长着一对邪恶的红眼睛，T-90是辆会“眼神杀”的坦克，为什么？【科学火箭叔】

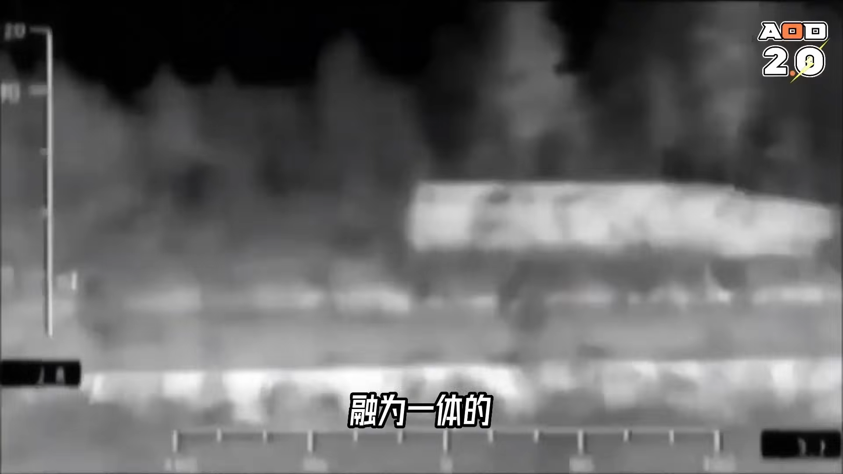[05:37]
体的红外影像专门拿来欺